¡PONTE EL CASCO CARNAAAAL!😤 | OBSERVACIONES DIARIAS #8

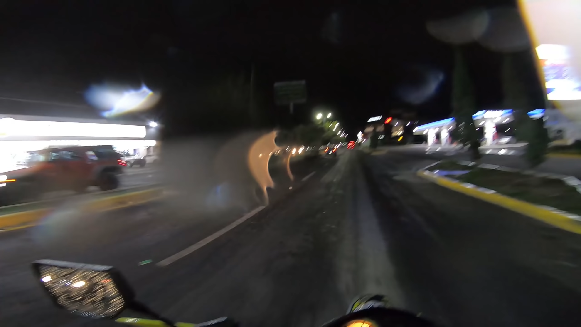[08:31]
Miren eso de ahí. Ese bar está hasta la madre de raza.
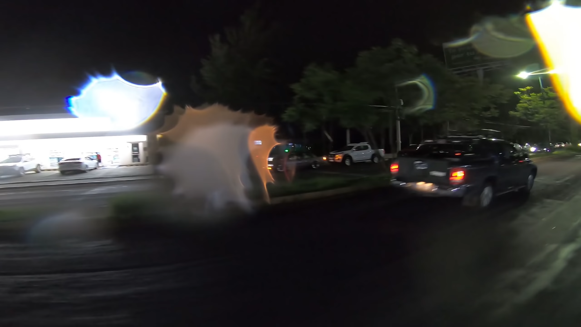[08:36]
Está llenísimo.
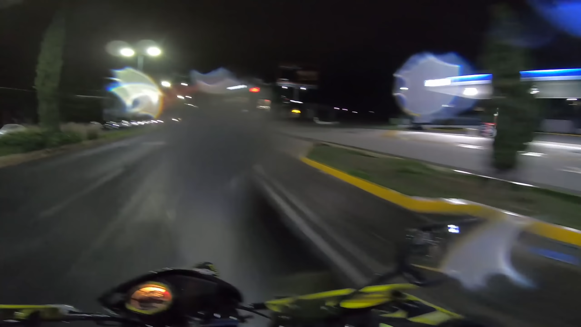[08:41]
Y la gente que va regularmente precisamente a ese bar es gente de mi edad, aproximadamente de los 18 a los 24 años más o menos.
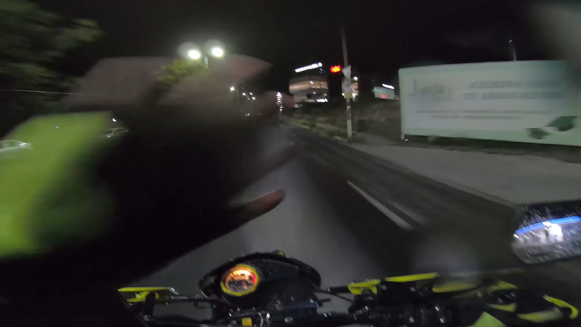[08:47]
Yo ahorita podría estar ahí, si tomara, pues pisteando, echando desmadre acá, ligando unas morritas y lo que quieran. Pero no, estoy trabajando, hermanos. Porque la neta, esta vida así es.